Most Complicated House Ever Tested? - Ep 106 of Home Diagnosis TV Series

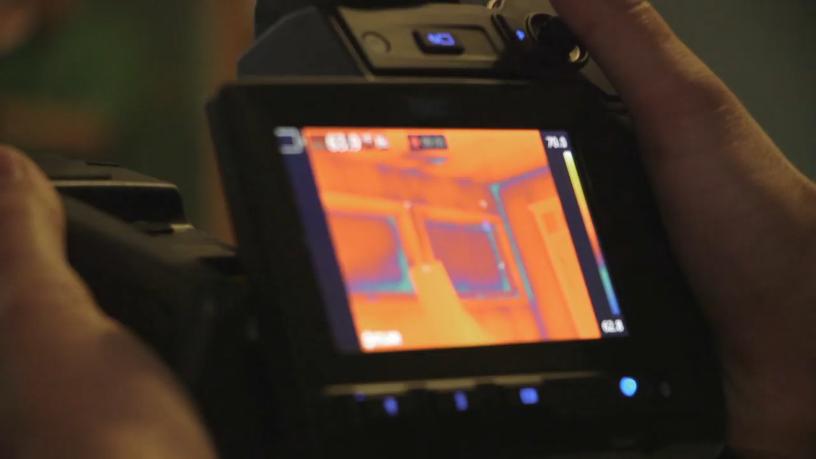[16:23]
So when we use the infrared thermal camera,
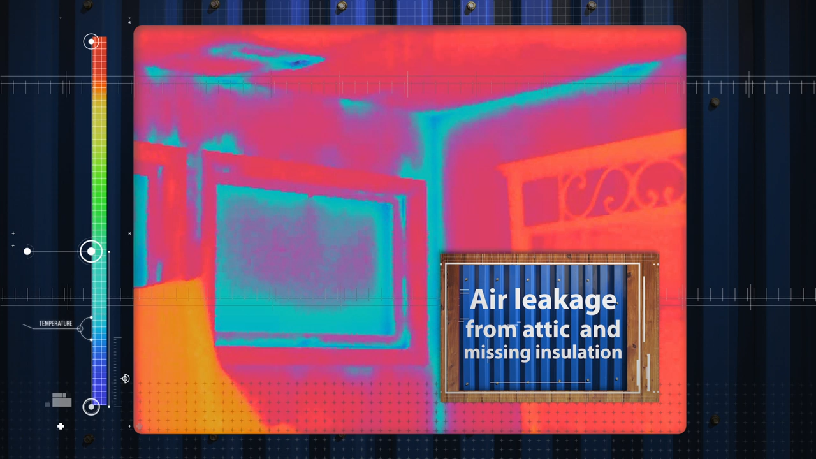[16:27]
we can find all of the places where heat bleed is happening through insulation and through air leakage.
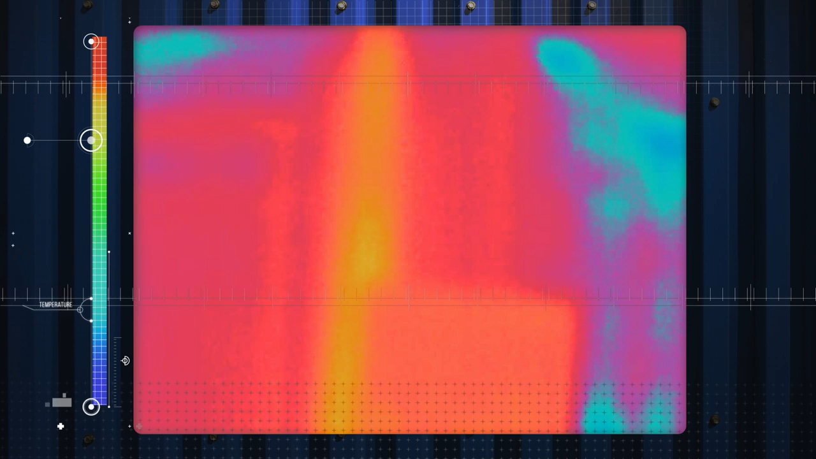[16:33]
And a lot of it is the top plate that we saw earlier in the attic,
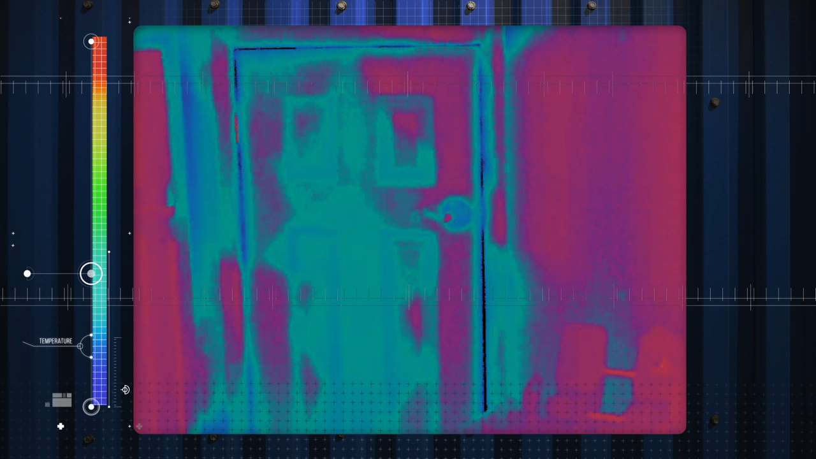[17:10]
You can see the little side attic in the dwarf door that we were talking about is actually a pretty big deal.